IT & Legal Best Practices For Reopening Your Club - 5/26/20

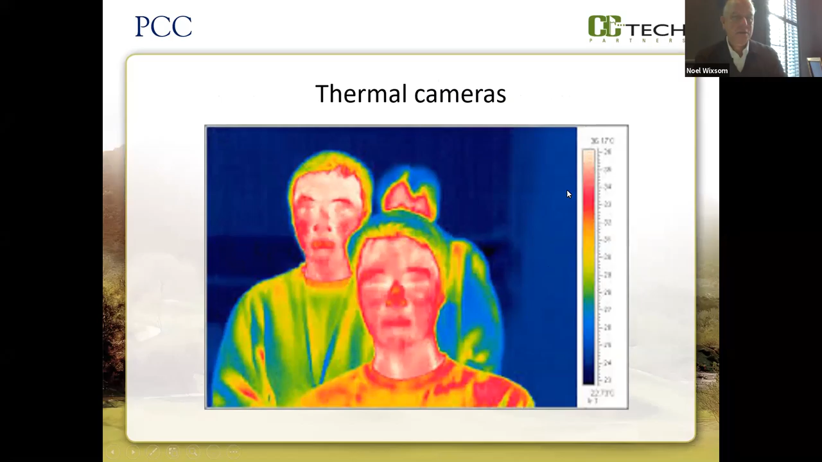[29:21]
And then here's the red, the yellow and the oranges colors that are higher temperatures. So, you know, again, these cameras work, they do do, you know, they are able to tell you that person has a temperature. And, you know, how would a thermal camera help a private club? You know, and so that's really what it's going to come down to. You know, it's a, it's a very, you know, it can scan a big area pretty quickly. It can tell you who's coming in, who's coming out. It's pretty simple and convenient to operate.
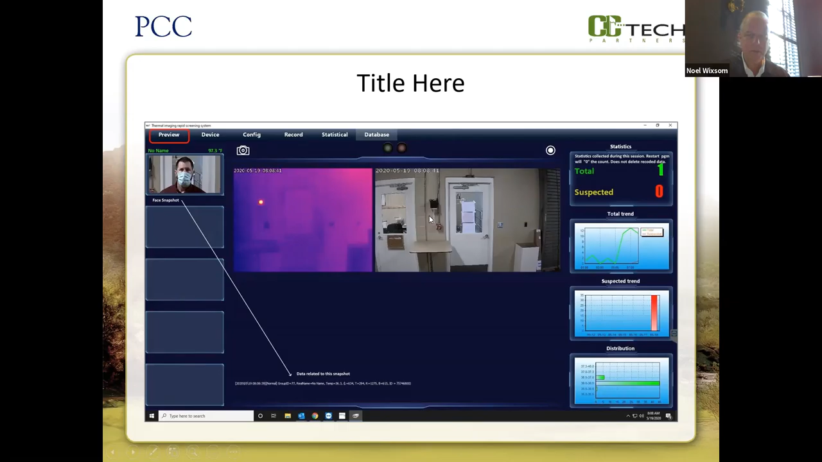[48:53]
You know, so, you know, if you also notice here in the middle here, there are sensors on the other side of the camera by the door. So this is a real club where this has gone in. You know, and you can see that there's what we were talking about earlier, there's two cameras. Here's what the view of the one camera looks like. It's taking the temperature. And here's the two megapixel high resolution camera. So you can really see, you know, okay, who was that? And if you notice here in the middle, there's this black box. That's, you know, help taking the recordings and measurements.
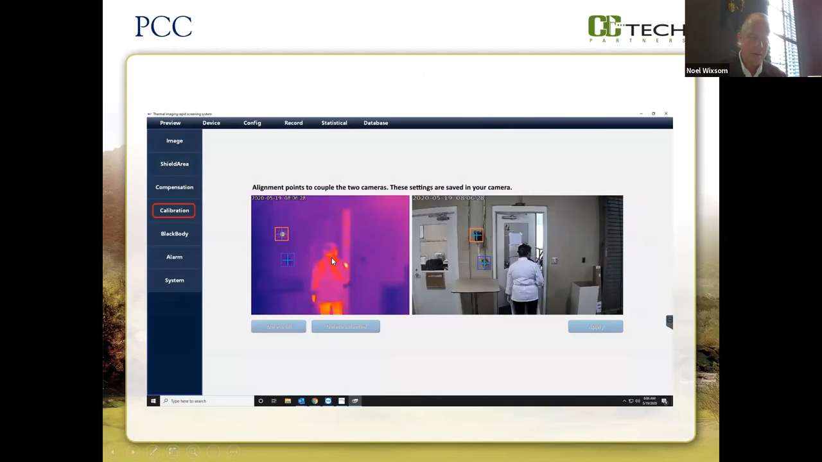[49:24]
But you can see kind of the red, you know, orange of the camera. You know, and this is kind of a parameter setting.